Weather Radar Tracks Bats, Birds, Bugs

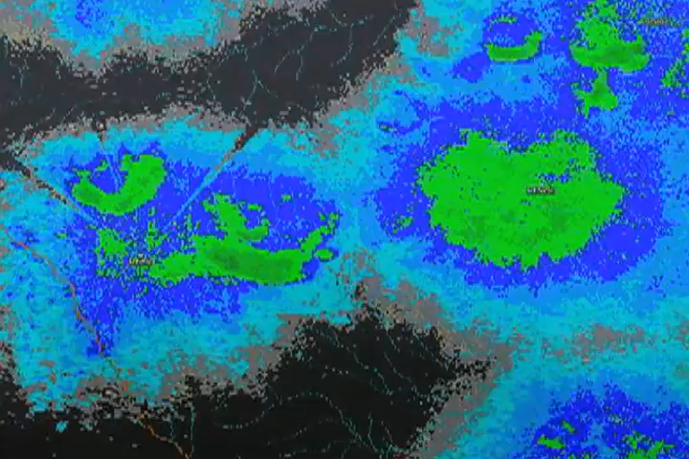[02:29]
the local weather forecaster will decide to turn on the bioscatter radar channel and report on the clouds of bats overhead.